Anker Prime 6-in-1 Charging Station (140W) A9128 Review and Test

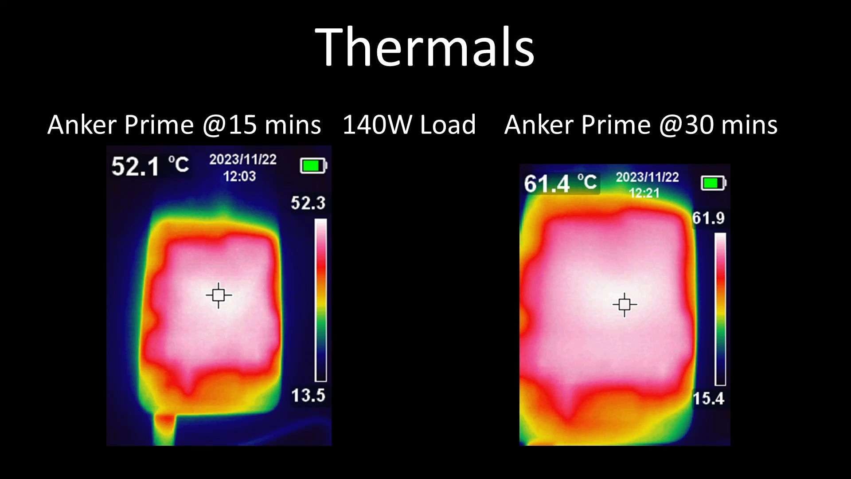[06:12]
It was on its way to hot, but thanks to the fairly large radiating surface it isn't the worst I've seen. Still pretty warm. Power factor correction is a technique to consume AC power as efficiently as possible.